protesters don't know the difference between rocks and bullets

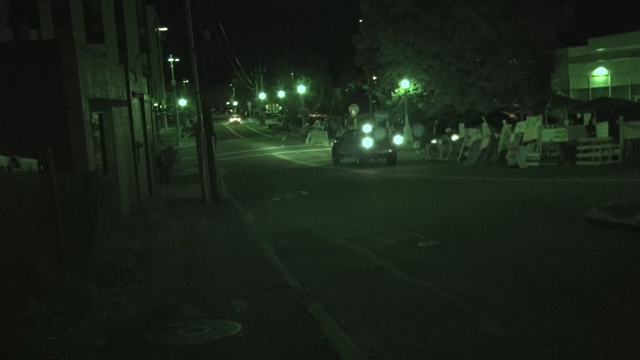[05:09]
So yeah, there's cops staging down by the spaghetti factory. I think they're we've seen a few of them like pull off and like fly.
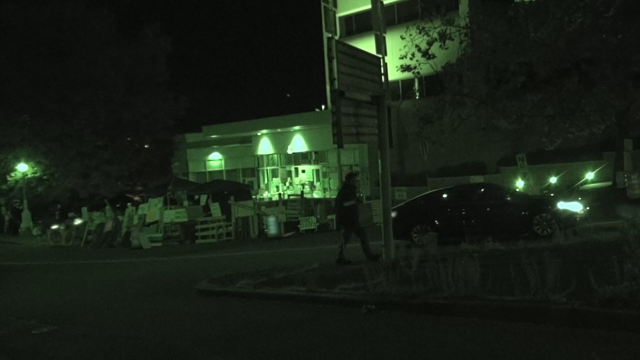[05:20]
And like they're yeah. On the truck, can you please advise this location? Oh yeah, they drove by, no problem. Copy.